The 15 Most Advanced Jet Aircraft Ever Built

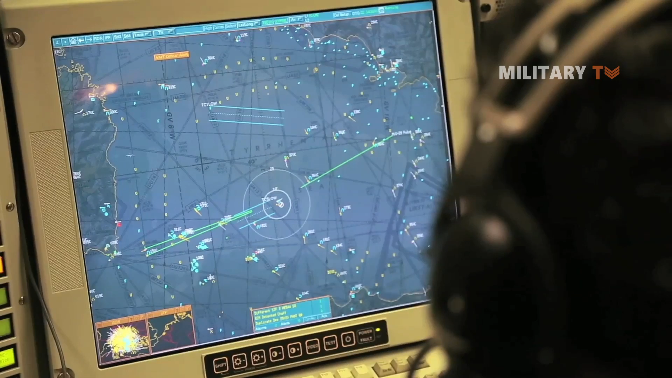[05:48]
making it capable to see in all directions from a range of 199 miles away,
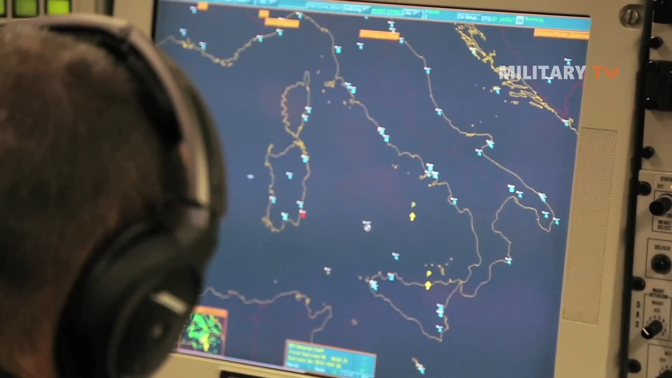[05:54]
recognizing and categorizing various targets before vectoring in other aircraft to strike.